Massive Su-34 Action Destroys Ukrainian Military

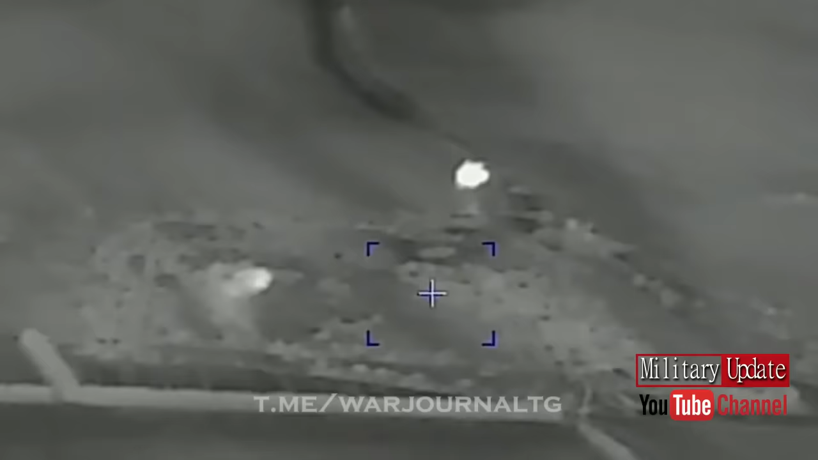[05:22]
manpower and hardware concentration areas have been hit close to Avsinkovka, Petropavlovka, Kupiansk, and Terny.